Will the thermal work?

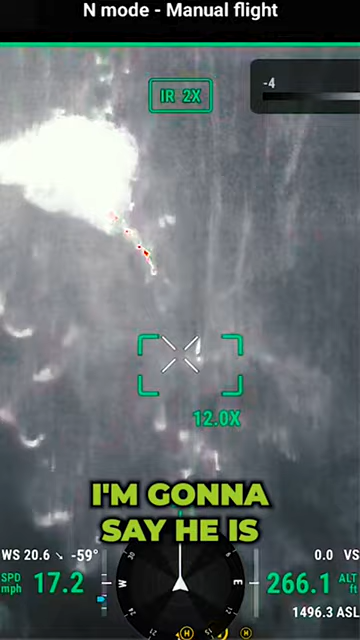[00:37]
He might be in that draw. We never went in that draw.